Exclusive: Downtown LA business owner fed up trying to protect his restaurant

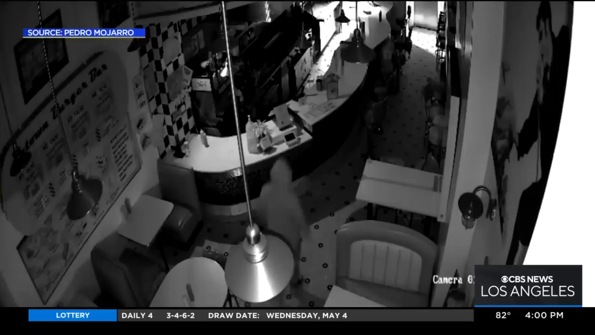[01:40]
THE LAPD SAYS HIS DINER WAS ONE OF AT LEAST TWO BURGLARIES THAT SAME MORNING ON THIS BLOCK.
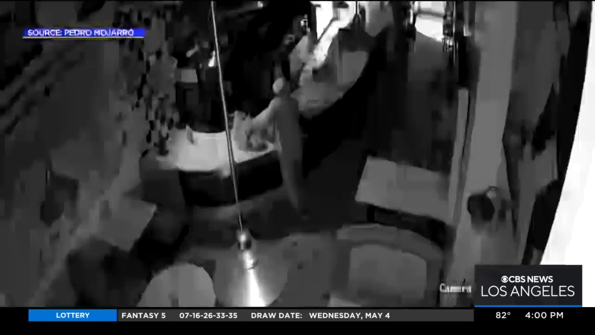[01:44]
MUJARO SAYS HE HEARD THERE WERE AS MANY AS NINE. I GET MAD BECAUSE THEY KEEP DOING THIS OVER AND OVER. POR GOD.